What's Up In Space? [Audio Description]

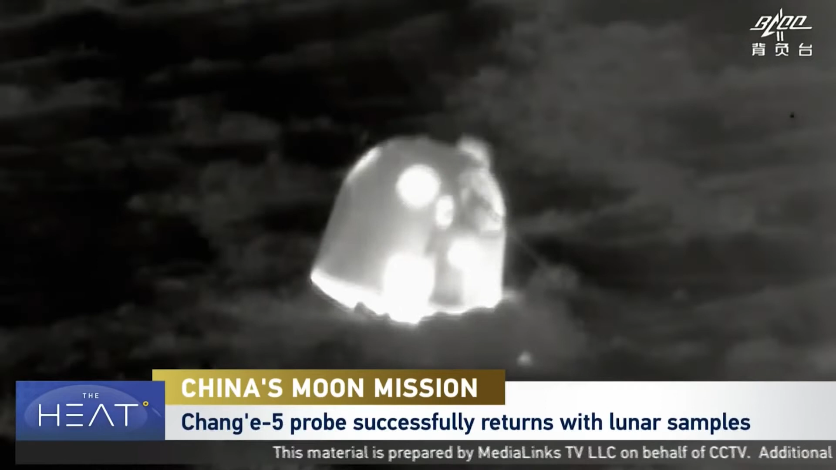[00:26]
A Chinese capsule carrying soil and rock samples collected from the moon returns to Earth.